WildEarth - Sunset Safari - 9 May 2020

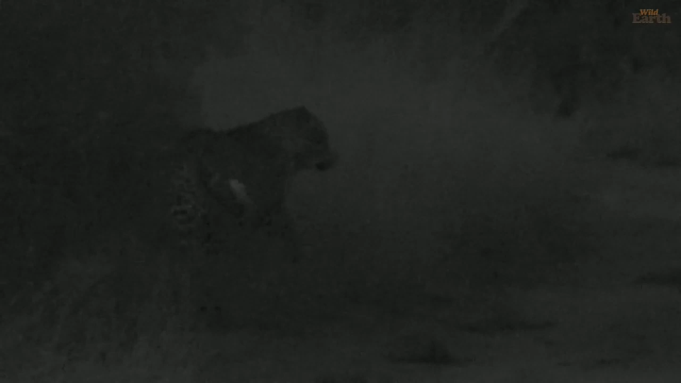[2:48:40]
Oh, he's eaten something big. Is that Mawati? Is that not Tingana?
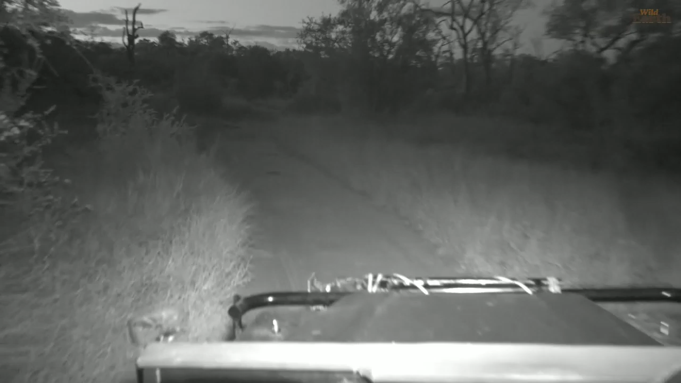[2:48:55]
Doesn't look like Tingana either.
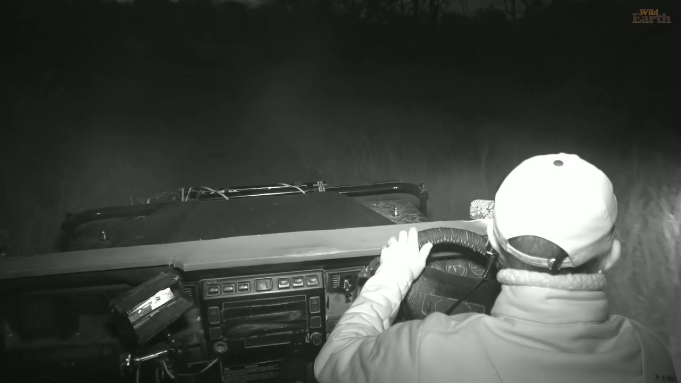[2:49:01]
Remember, I am terrible at this, so I am not to be taken too seriously. He's gone off in here.
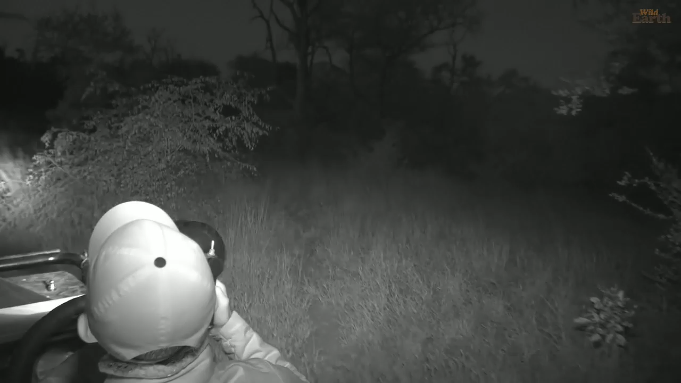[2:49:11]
The last time I saw Mawati Okay, James Richard confirming. Definitely Mulwati. So I suspect that's probably the last we'll see of him. What I'm not going to do is
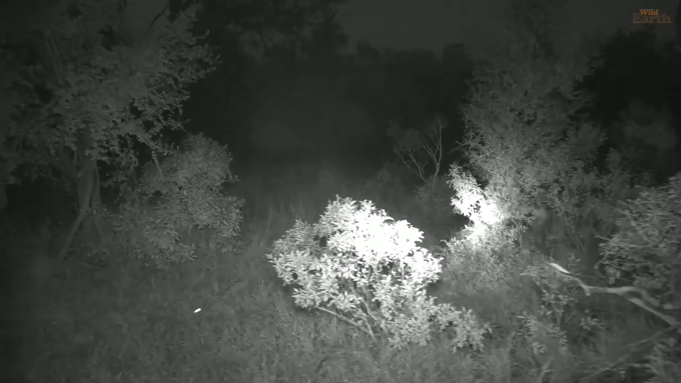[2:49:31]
push the issue at all, because he's had a nice experience with us now. Just, we stopped as soon as we saw him. He drank, he was quite calm. And so I think that there he is.
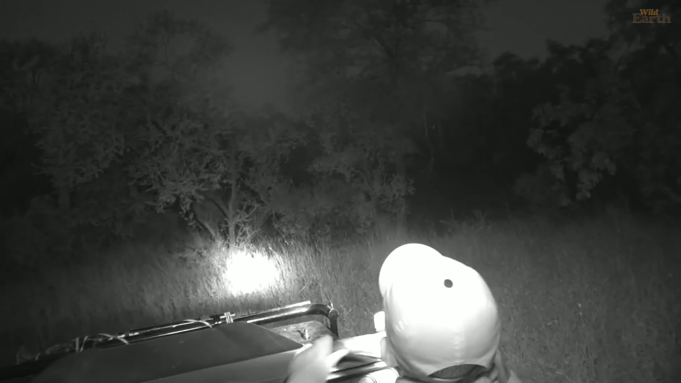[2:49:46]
Oh, there's something in there. So I'm not going to hit any stumps and go after him. I just saw some eyes down there. We'll have one quick look, and as long as there are no bushes that we're going to have to mow over, because that will be unreasonable on us, of us all.
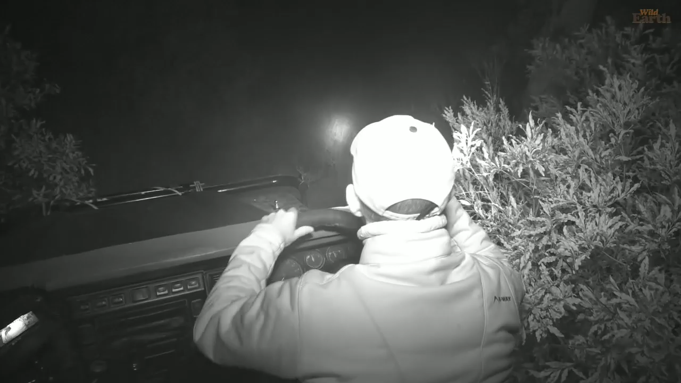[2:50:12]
Yeah, I think let's just call it quits here.
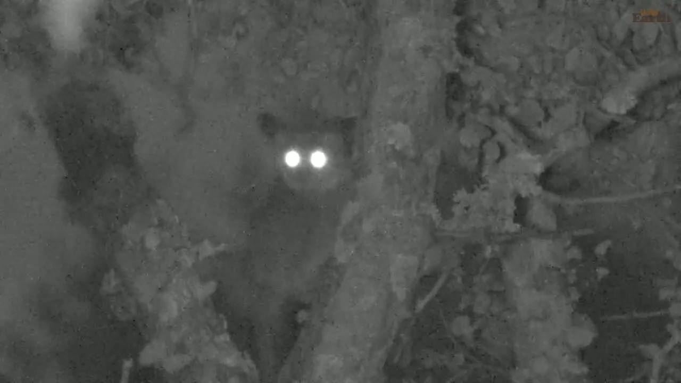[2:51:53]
I have a friend for you, everyone. This is not the bush baby we saw earlier. I haven't seen one in ages. So we came, we saw that bush baby that we had to send you to James for to see more Wati, which was awesome, by the way. And we just managed to find that bush baby, and then we lost it because it jumped out.
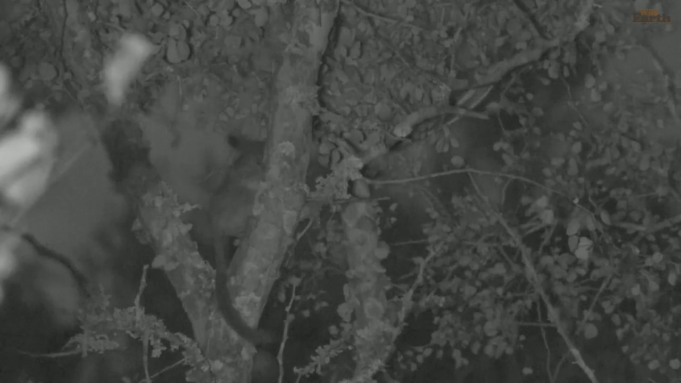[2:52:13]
They're incredible jumpers. Look at those massive eyes. I hear an elephant here as well. Oh, and there it goes, onto the ground. That was so fortunate, because we left that bush baby because it jumped away, and then we found you a new one just in time.
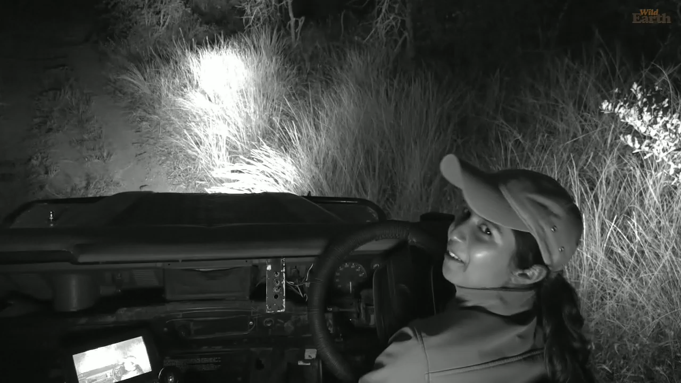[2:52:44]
Now I hear an elephant. Let's just see where you are. Beautiful elephant. Because I hear you. Elephants in the darkness can be a little bit dicey, especially if you don't notice them.
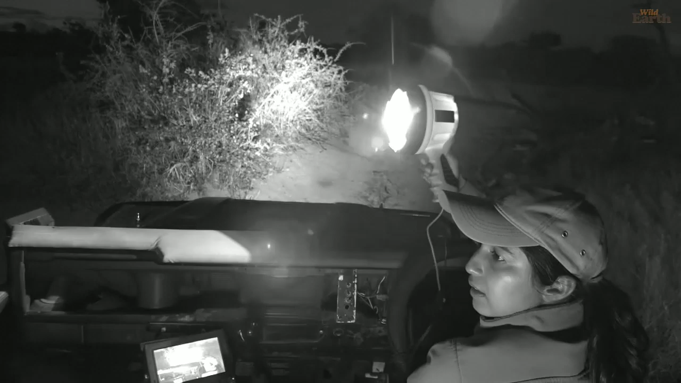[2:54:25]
Because I don't see any others around, definitely. Just this one. It's quite... not very big. But it doesn't sound like the same one I heard before.
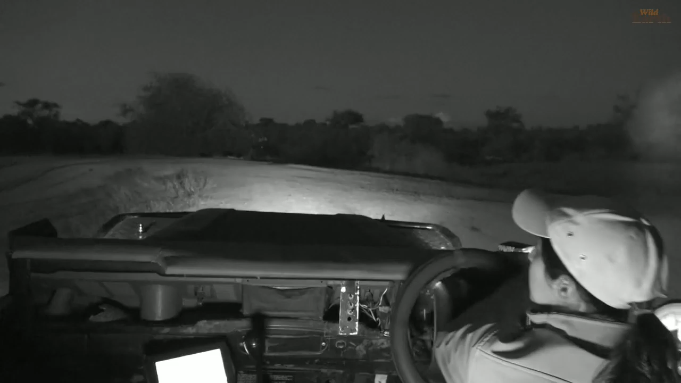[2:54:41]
Ooh, it smells nice here. We're at the dam. It almost smells like boiled beetroot. Very earthy smell.
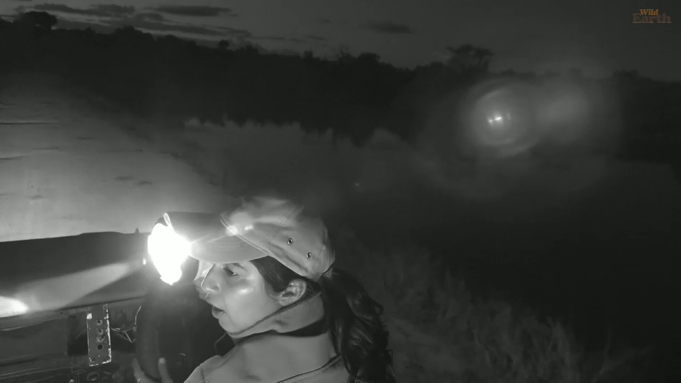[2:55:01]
Oh, there's a bit of you. Oh, this is very cool. Shall we look at the hippo in front of us that's out the water first, Darby? Sorry.
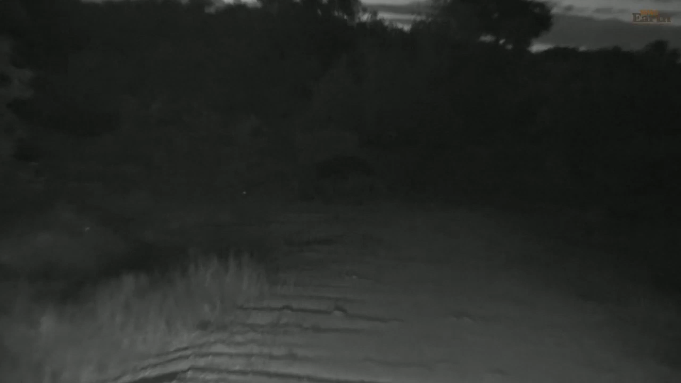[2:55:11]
It's just we don't get to see that too often. It's a bit dark. Sorry. Alright, we'll have to... it's a bit dark, so we'll go... further along. There's two now.
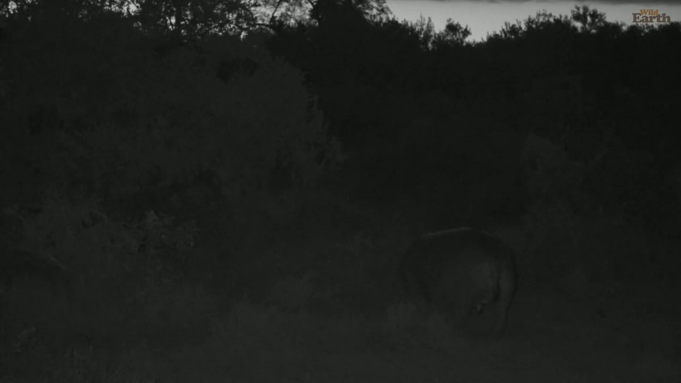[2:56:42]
Two hippos out of the water. Going along for their nighttime feed. Hi Lila. You're from Florida and you're 12 years old. You'd like to know if we get crocodiles and alligators? We do get crocodiles. We get the Nile crocodile here.
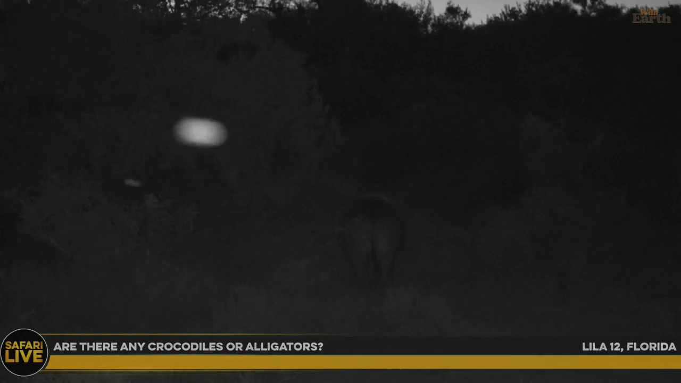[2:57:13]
That's a very, very large crocodile. Very big, with a very strong bite.
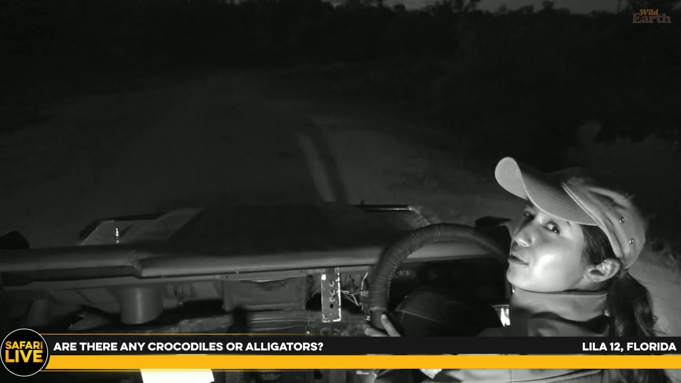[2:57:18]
You really wouldn't want to get bitten by that creature. I guess the same goes for alligators too, right? So you would get a lot of alligators in Florida. Let's just...
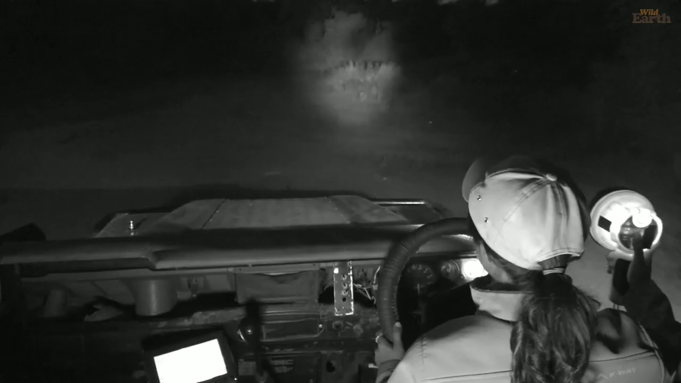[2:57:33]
let me just pay attention while I leave this guy's art. We might get one more view here. I'm just going to get a little bit past it. So if we need to, we can move quickly. Now, those are one of the butts of the bush you don't get to see as often.